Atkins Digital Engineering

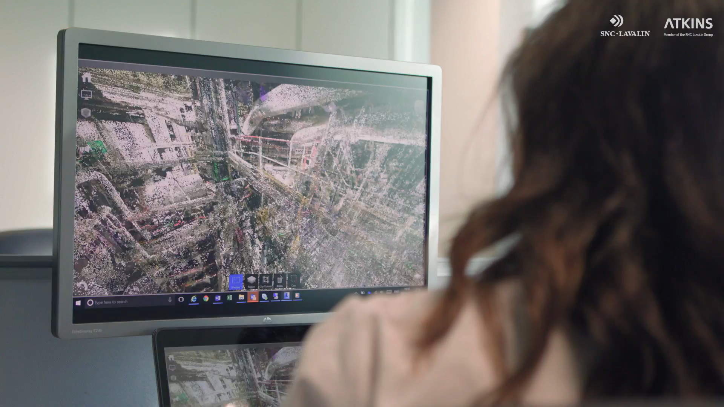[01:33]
comprehensive dataset that can cover an entire site even down to the smallest, most difficult to access areas.